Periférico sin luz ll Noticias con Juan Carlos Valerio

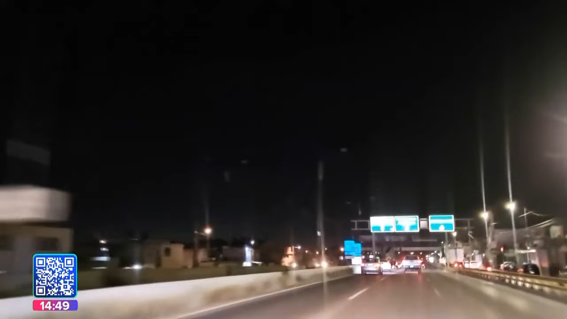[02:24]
Pero otras arterias, como Boulevard Carmelitas, han vivido entre tinieblas desde su construcción. De noche apenas las luces de casas y negocios se reflejan hacia el arroyo vehicular.
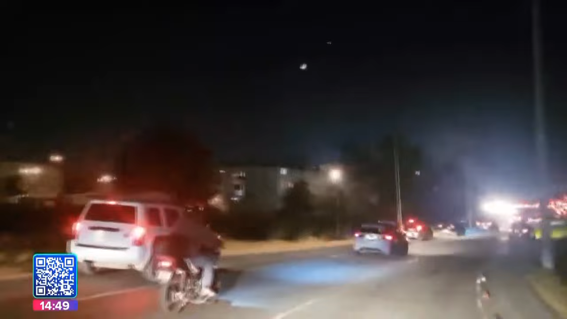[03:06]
A partir de ahí, todo se oscurece los siguientes dos kilómetros hasta que llegas a la calle 16 de Julio, donde vuelve la iluminación.